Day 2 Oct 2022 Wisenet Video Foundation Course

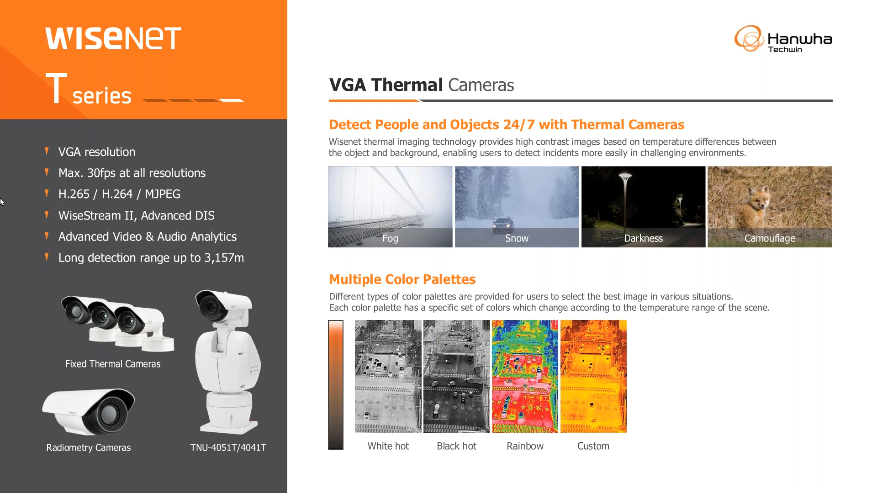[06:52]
to see in absolute darkness. Okay, what is absolute darkness? If you are looking at, let's say, let me pull out this.
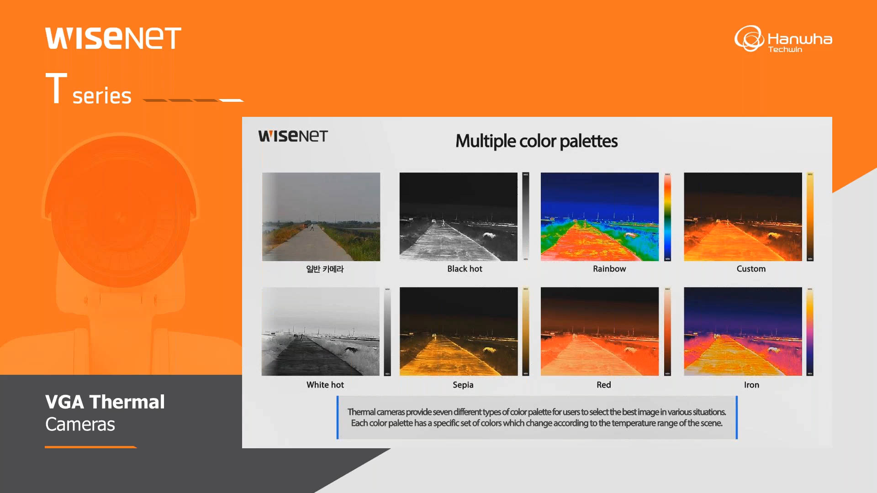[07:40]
You can see there is a guy standing here. They don't depend on light.
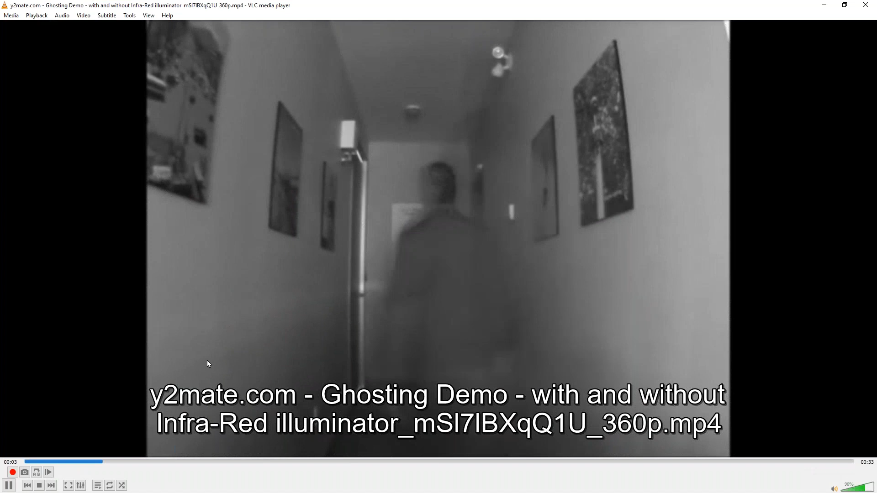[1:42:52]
Lights are switched off. The guy is walking. You cannot see the guy, right? It's just ghosting.